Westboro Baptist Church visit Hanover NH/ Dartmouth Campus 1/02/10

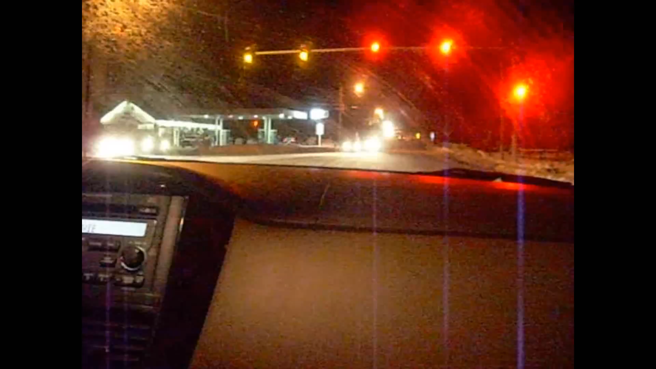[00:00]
Alright, we are on our way to see the Westboro Baptist Church, Hanover, New Hampshire, protesting hockey. We're going to give them a little show.
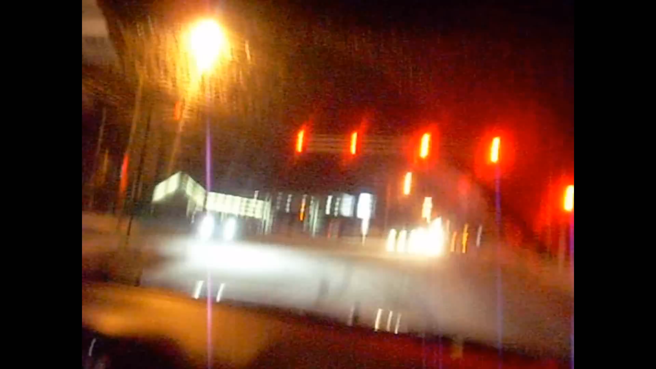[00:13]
Right now we're at the red light. We found out they're on the corner of Wheelock and South Park Street. Come on! Let's go! We're going to do a quick U-turn. We were in the wrong location before, but further intelligence told us that we know where to go. W-B-C.
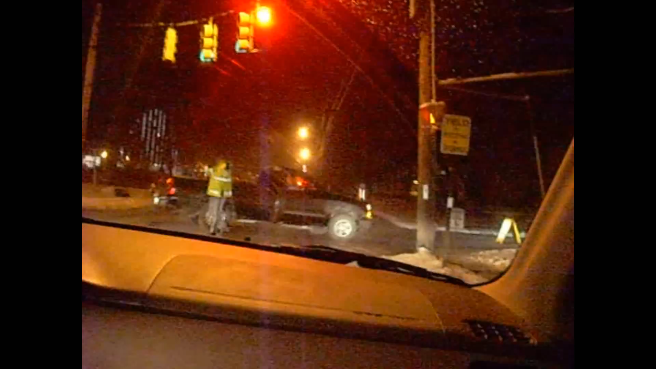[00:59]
Fuck them. Yeah, but I don't want them to fuck Leo. It doesn't matter. Okay, we're approaching the corner of South Park and Wheelock. I don't know what side they're going to be on, so there might be They're on this corner, I think. They're on... No. You said it. Ben said it. Oh, wait. I see him on! Where? Right here. Oh, there they are, ladies and gentlemen. Get ready to shake my hand. Home of Topeka, Kansas.